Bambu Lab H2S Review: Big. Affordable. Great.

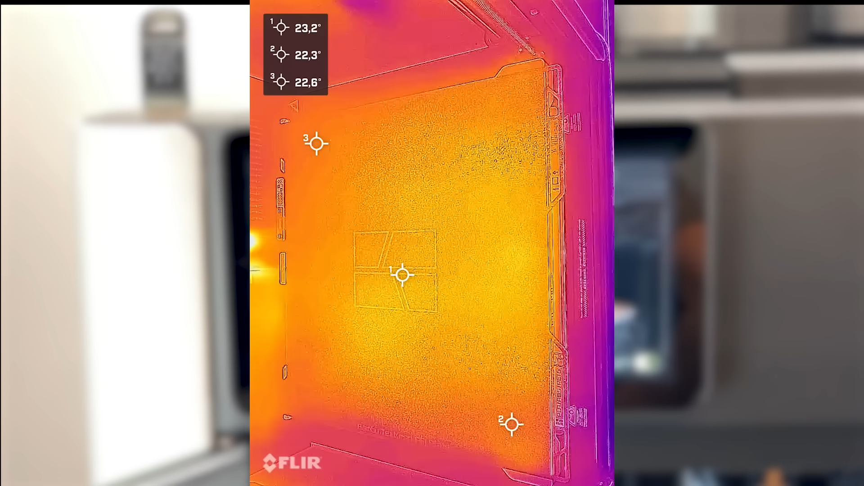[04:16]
But there's also limitation. When set to 120 degrees Celsius,
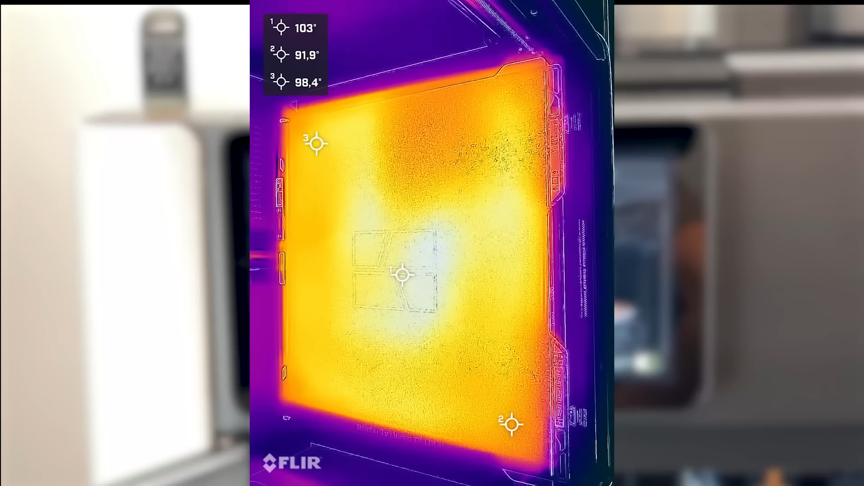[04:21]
the surface only reaches about 140 degrees Celsius, and the temperature distribution isn't perfect either. On paper, that sounds bad.